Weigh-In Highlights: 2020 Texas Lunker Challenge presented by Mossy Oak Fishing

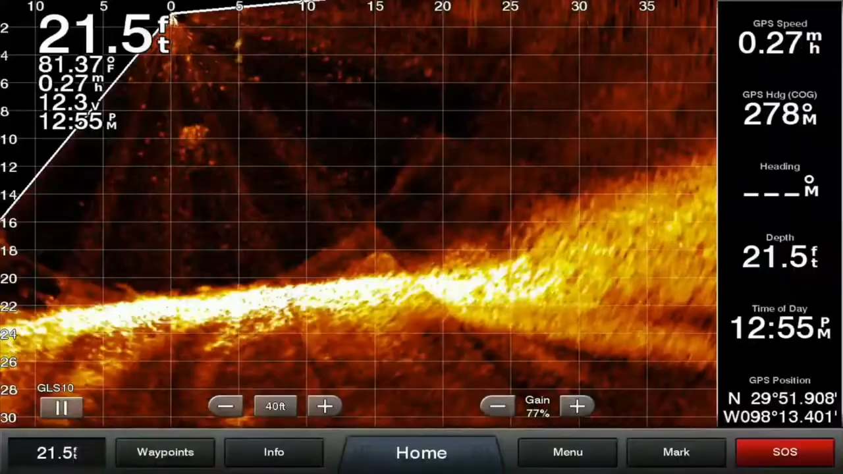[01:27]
On screen: depth 21.5 ft, water 81.37°F
And we were able to go down the bank and just creep along with that Garmin Live Scope.